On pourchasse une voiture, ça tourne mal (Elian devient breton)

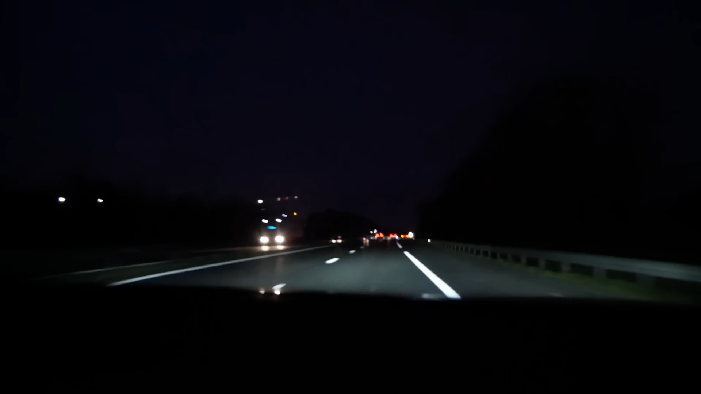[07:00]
Toutes les Mégane grises que je vois, je me dis c'est peut-être elle.